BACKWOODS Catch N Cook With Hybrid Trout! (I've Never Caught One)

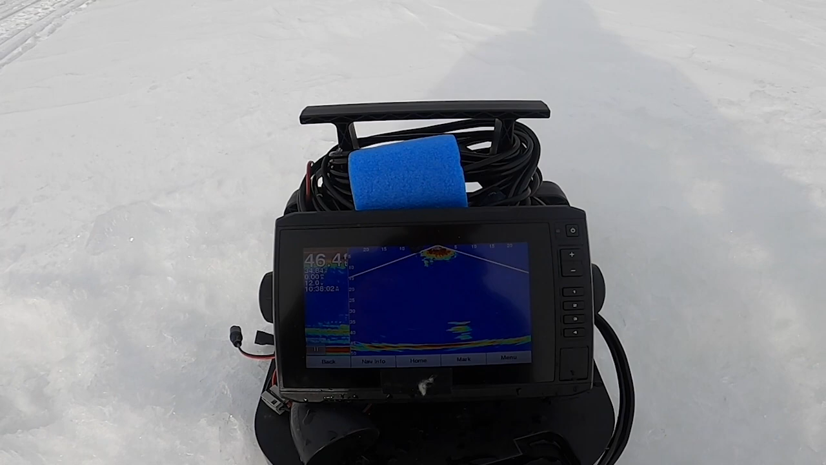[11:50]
Presumably smelt, maybe shiners, I don't know. But that's a good sign. 46 feet of water and tons of bait.